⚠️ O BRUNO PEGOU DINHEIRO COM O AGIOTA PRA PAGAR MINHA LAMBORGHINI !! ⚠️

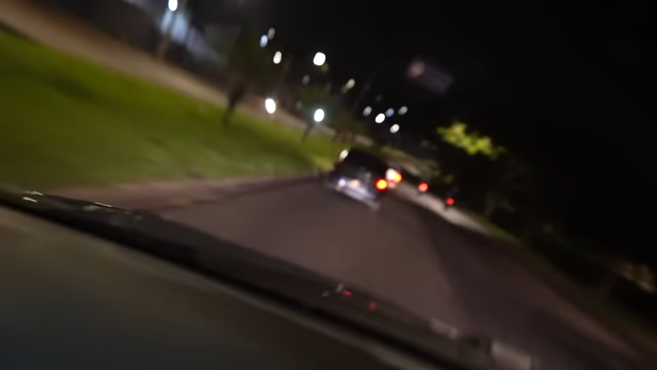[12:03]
Tem um cara de carro preto atrás do Bruno e esse cara tá muito colado no Bruno, mano, juro. Eu. A foto que já tá, né? Mano, já. Ó, tá vendo?
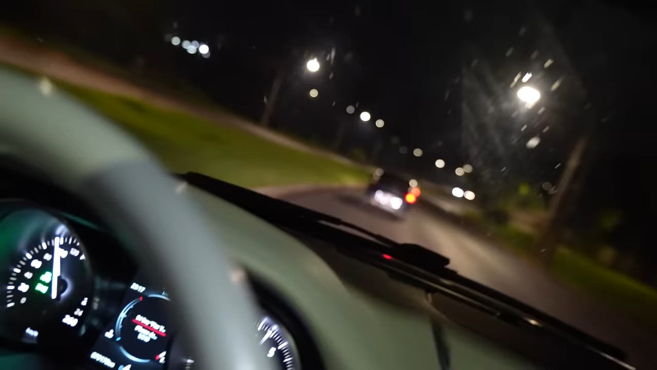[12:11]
Eu tô muito rápido, tá ligado? Muito. E esse cara tá todo apagado atrás do Bruno. E ele não sai, tá ligado? Vamos ver se...
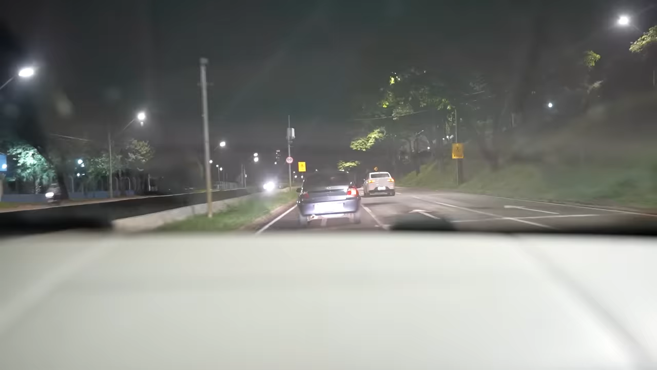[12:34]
Pra tá seguido assim desse jeito, né? Mano, eu tô ficando um pouquinho pra trás, rapaziada, pra mim não levantar suspeita, tá ligado? Mas eu acho que esse é o cara, ó. Você tá doido. Suspeito. Mano, será que eles vão parar, mano? Tá com medo de eu perder. Será que eles vão, tipo, parar casa de alguém?
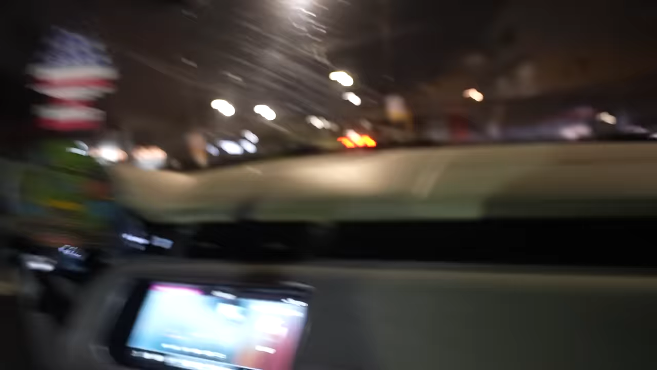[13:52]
Os caras pararam. Que isso? Mano. Que isso? Hã?